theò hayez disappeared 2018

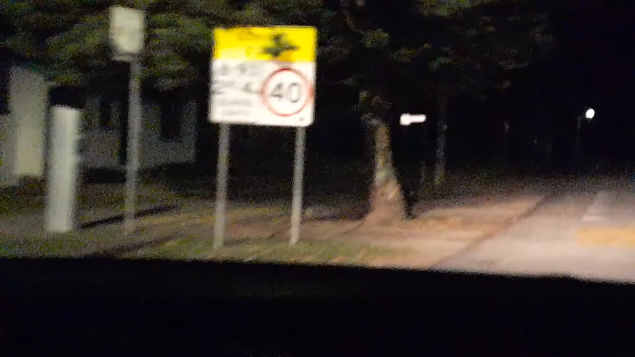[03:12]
Now, if you go down and watch my other video, you'll see Theo where he walked. And he walked down along here along this footpath.
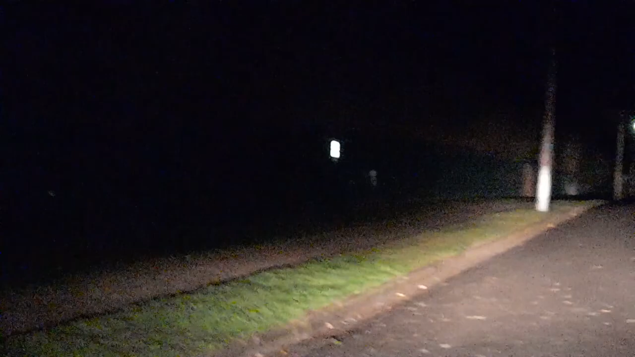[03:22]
We all know what that is, don't we? Seatbelt strap.
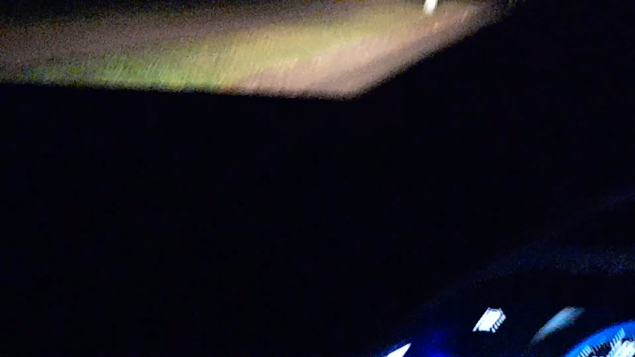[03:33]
Why didn't you tell me to put my seatbelt on, people? So, this is where Theo walked up here in the dark. Now, let's see how dark it really is. No, I've got no headlights on. Look. Not now, have I? Right. No headlights on. So, Theo could see pretty well.
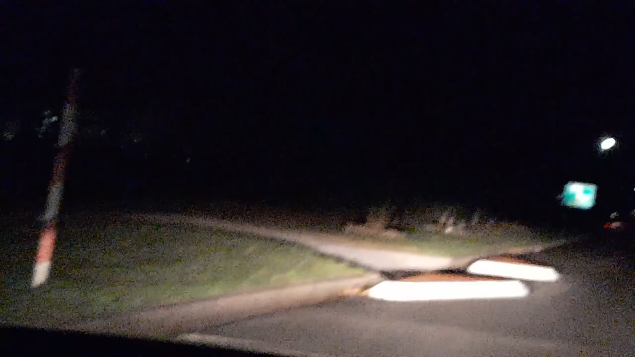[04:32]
And he's walked down here somewhere. Like most locals, this is a dead-end road. So, Theo would have walked down the edge of the road here. He wouldn't have walked over there because there's no footpath. Let's have a look. Oh, yes, there is. There's a footpath. Look. Oh, look at that. Now, see? I'm making out as if I didn't know. I do know. I've done all this before, and I used to live here. I said this on the video nine months ago.
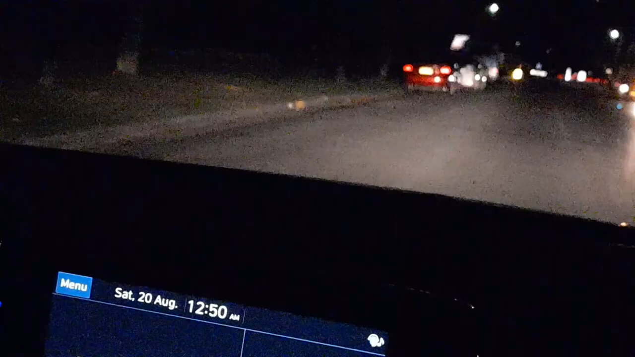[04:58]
Thank you to all those people, too, that answered on the first video about the alcohol content.
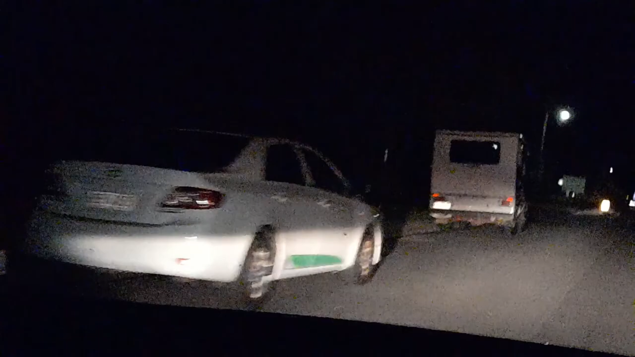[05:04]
What he drinks over there in Belgium. Thank you to that person again. So, now Theo's come walking down here.
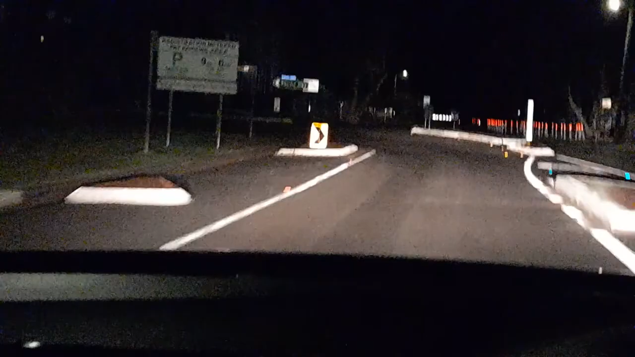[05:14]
And then he thought, oh, okay. My map's showing the road goes down here. And I get up to the road and goes out to the beach. Oh, see? Then he would have seen this. Oh, it's a dead-end. But it's not really.
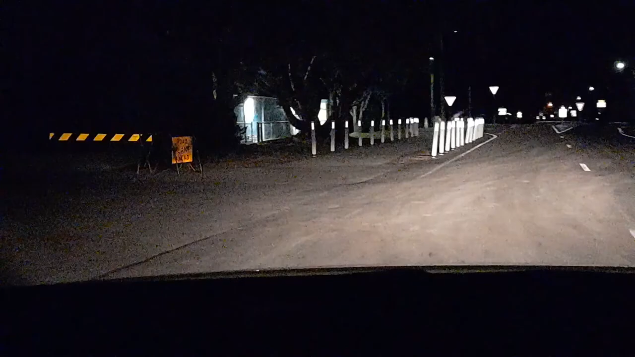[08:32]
You see there's a grassy footpath over there. Concrete footpath with grass either side. Now they put all these white bollards. They put them there to keep the backpackers from parking their cars there. That's what they're there for. Keep people off the bloody road.
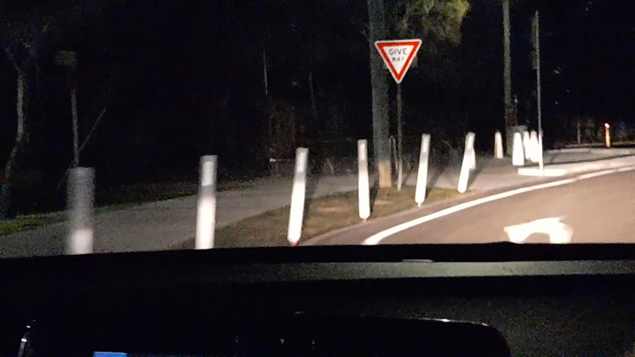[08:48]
Right. And then now, because there's no cars here this time of night. And it's winter.
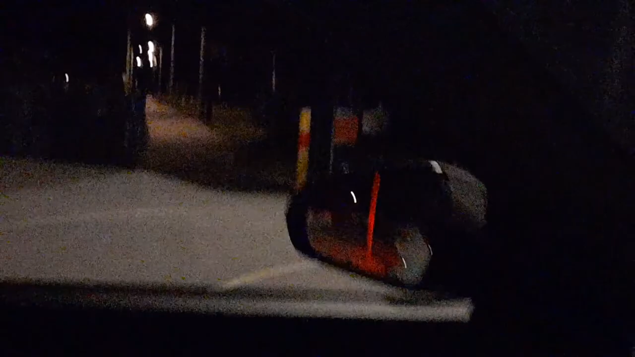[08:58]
I can show you. I can actually stop here. And there's the footpath Theo walked down.
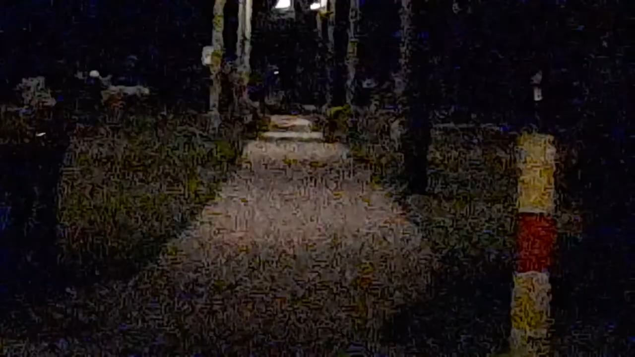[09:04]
It's very well lit. Right.
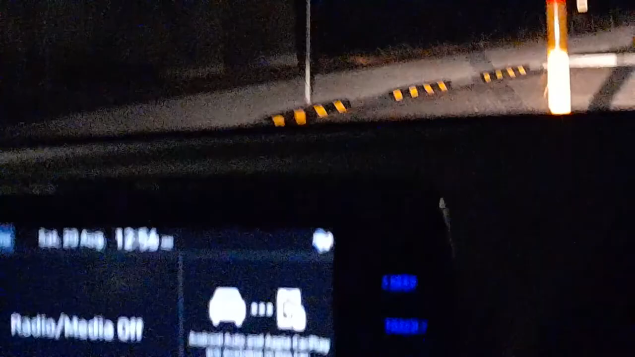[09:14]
And there's, look. You're watching my rear vision mirror.
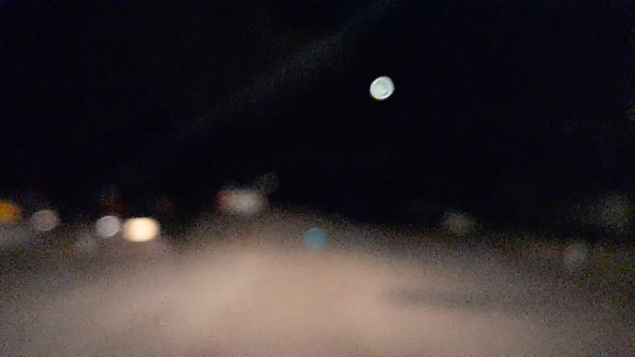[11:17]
Well. It was an automatic parkas come on. But anyway. I think you got the idea. It's dark. But. You can still see where you're walking. Because once your eyes get illuminated. Get adjusted to the dark. You can see what you're looking at. Right. This camera is trying to film in the dark. And it's not designed for it. So we've got a park car over there. And then. Theo walks around here. Now remember.